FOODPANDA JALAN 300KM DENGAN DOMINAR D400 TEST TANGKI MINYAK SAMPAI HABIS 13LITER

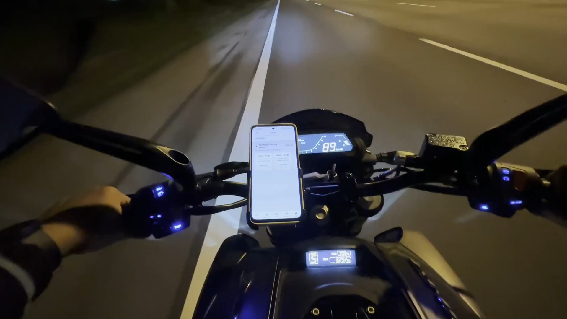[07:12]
dapat nak habiskan Seluruh tank tu By the way Aku kerja hanya dalam masa Yang aku buat rana lah Dalam 8-9 jam Mostly Lebih accurate Adalah 8 jam Tapi yang lebih-lebih tu Ada aku cari makan ke So Dapat 176kg sahaja Dapat lah Ngam-ngam Ngam-ngam 30 dia eh Nampak eh So 176 bar Yang dia dah pakai adalah 4 bar Sekarang ni tinggal lagi 3 bar Aku expect Esok Seperu hari Dah habis So sekarang aku akan berbalik So kita akan ambil kira juga Kilometer yang aku
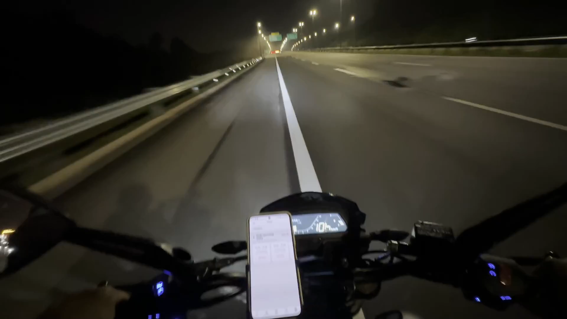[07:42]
balik rumah ni Jalanan ke rumah aku Dari tempat kerja Dalam 20-25 kilo Aku tak ingat lah Kita akan ambil kira-kira So aku tak off di App ni So fair lah Yang ni pun tak off Or 2 meter pun jalan So korang boleh tengok eh Okay jom kita balik dulu lah Ini hari pertama Nampaknya 30 order Masih tak habis lagi tank dia Tapi aku rasa 13 liter 13 liter Separuh dah Maksudnya aku dah pakai 26 liter pun jg lah So mungkin lagi Separuh liter ni Separuh tank ni Tak akan habiskan esok So sekarang sedang malam Hingga hari esok